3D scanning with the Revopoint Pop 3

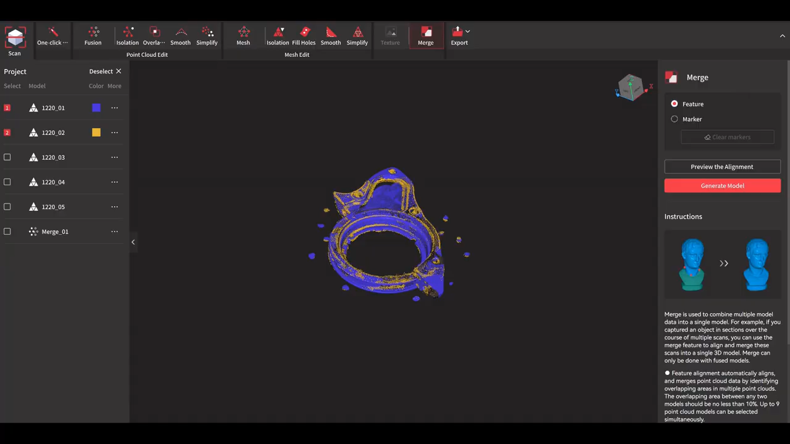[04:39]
and because of the turntable and all the dots on it it seems to align pretty well
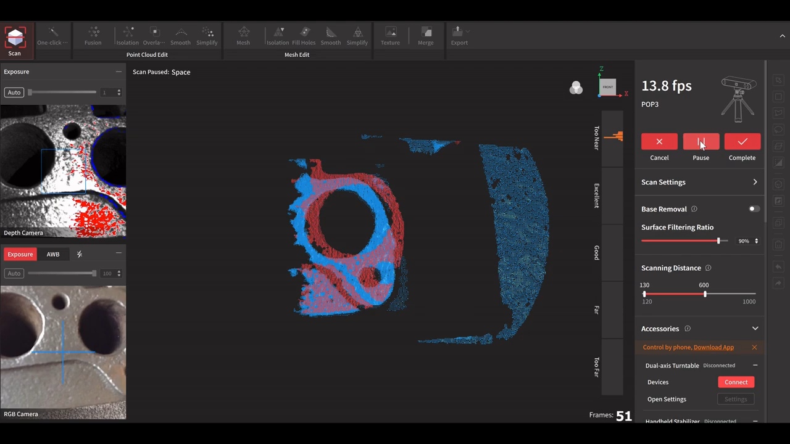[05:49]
freehand can be tricky because you're trying to not get too close to the cylinder head but also keep the
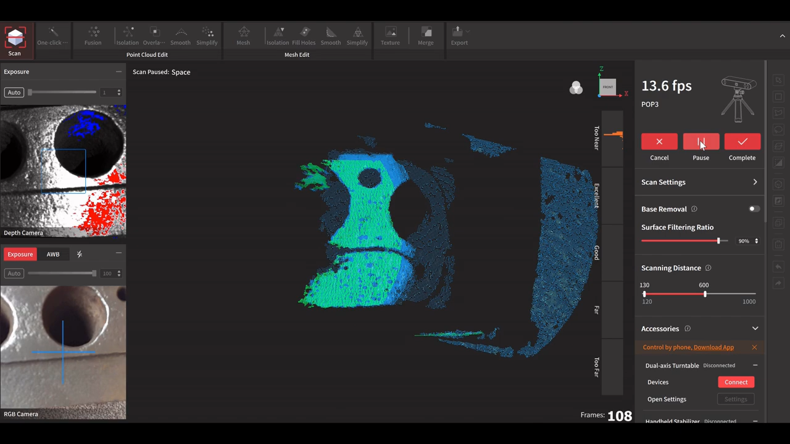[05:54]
speed up and try and not overwrite data that you've already done I'm still trying to figure this out it's a lot easier using a turntable but the head
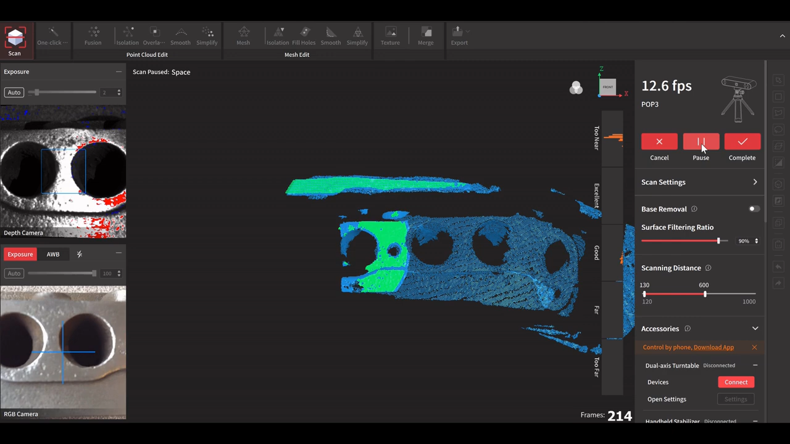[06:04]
is just too heavy because as you can see I've just messed that piece up there but fortunately there is an undo function
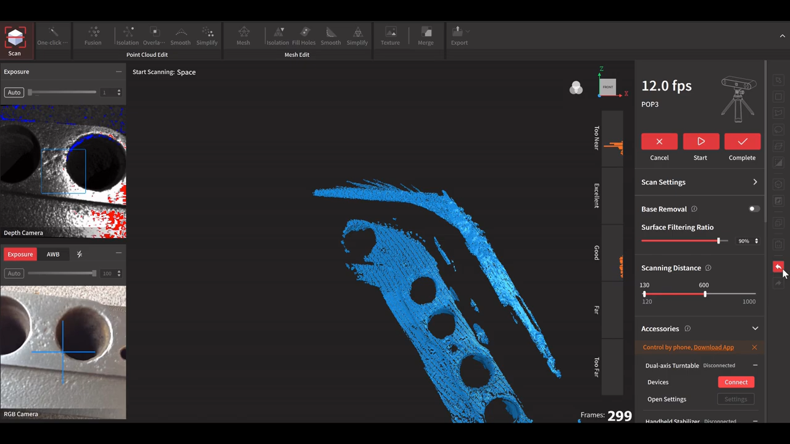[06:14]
so I carried on scanning the head so do a bit move it
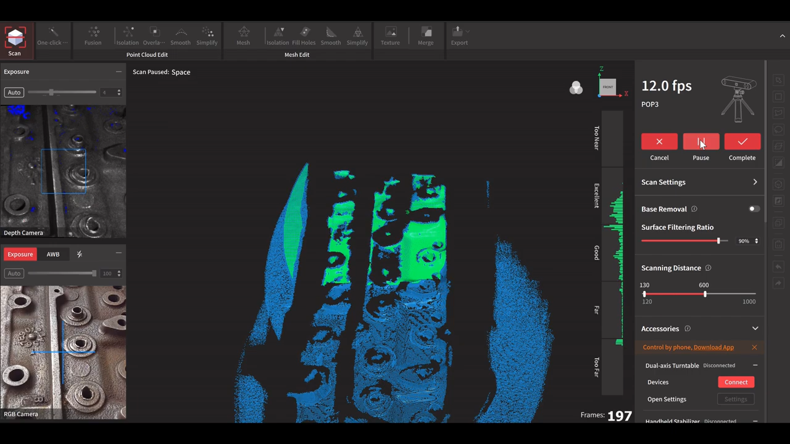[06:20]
do another scan and move it and it seemed to go pretty well I think started to
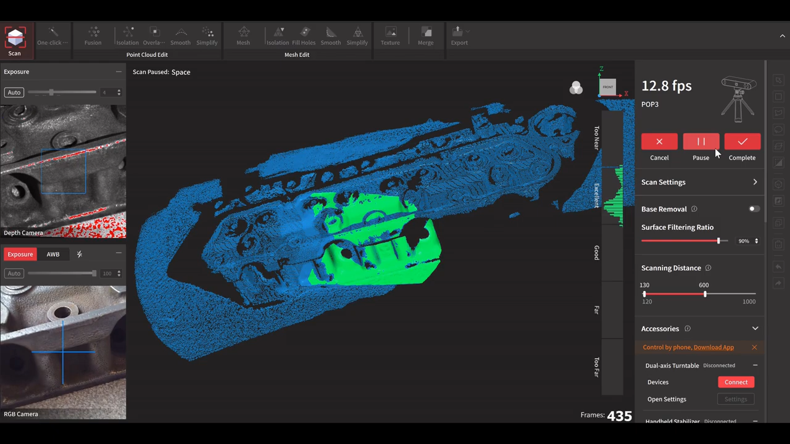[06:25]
build a bit of confidence with it when
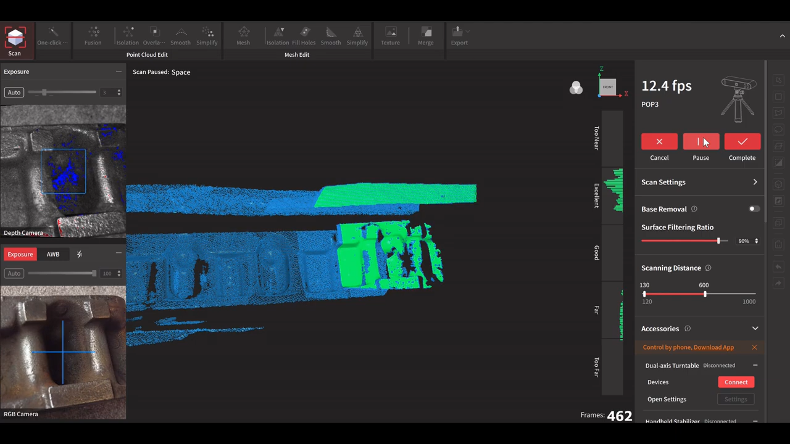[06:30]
all this is done you end up with these so these are the actual point
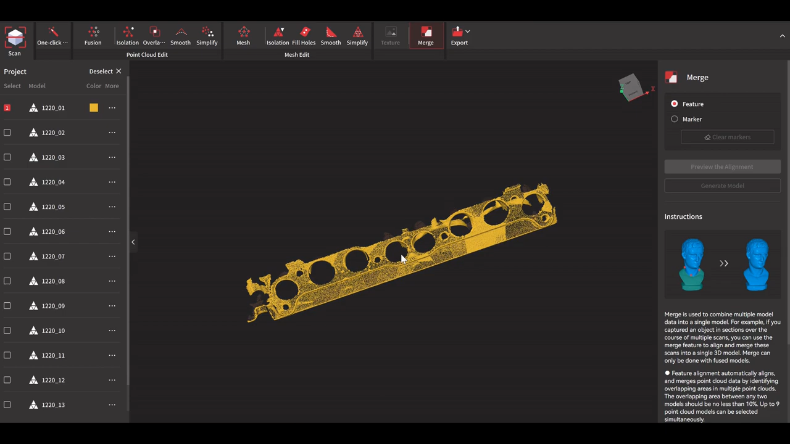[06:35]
cloud day data scans of
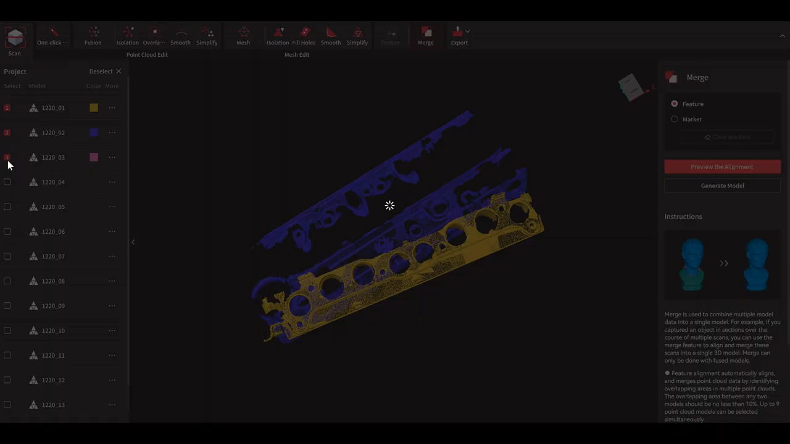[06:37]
the
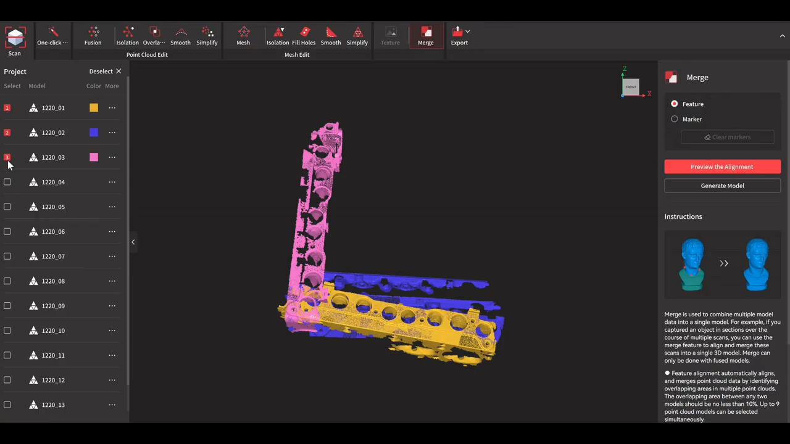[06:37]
head and what I'm trying to do here is
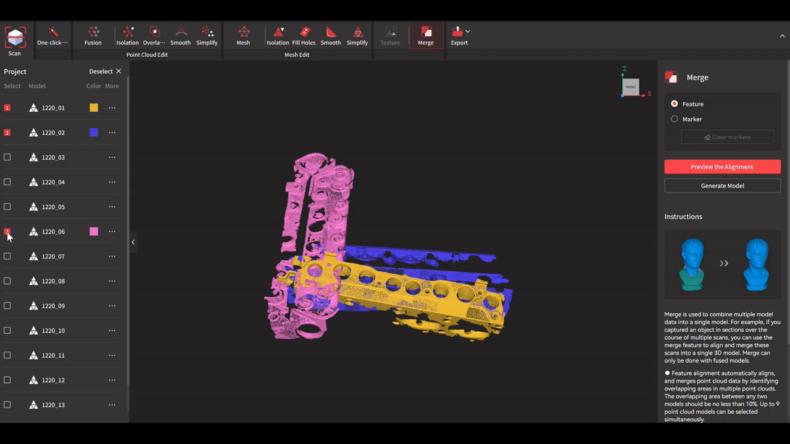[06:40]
merge these together to make one solid
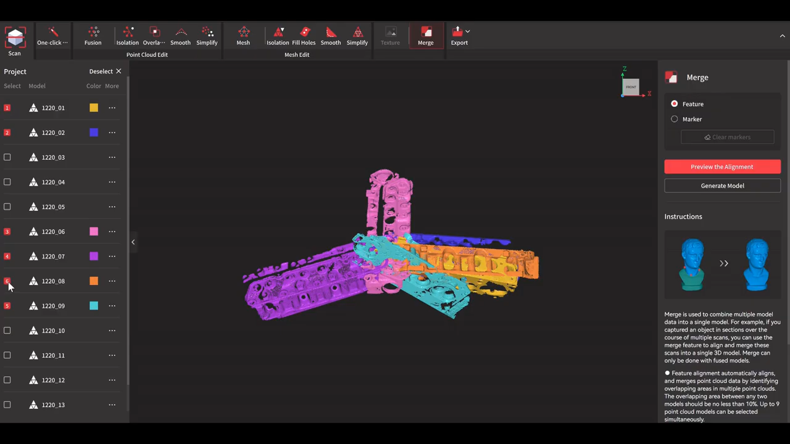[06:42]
block so
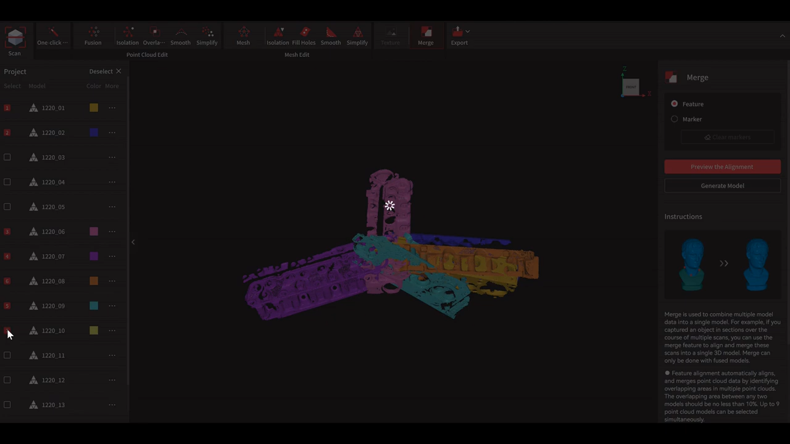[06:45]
using the software it's done this but
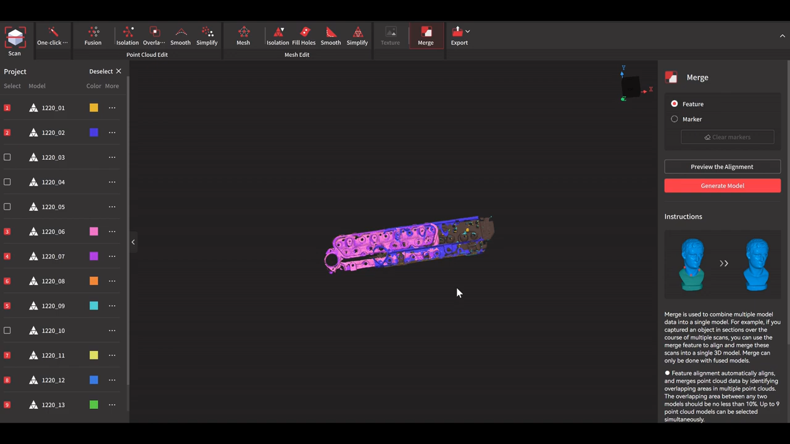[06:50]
as you can see we've got a bit of a problem but I'll carry on anyway
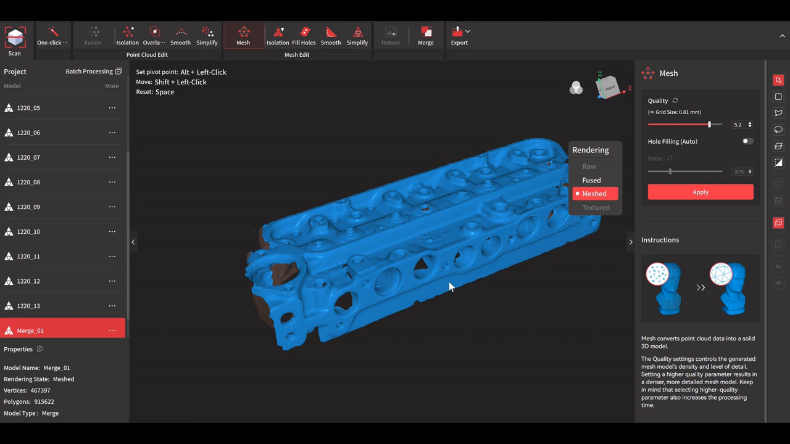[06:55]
and what I'm trying to do here is to show that you can make some of the holes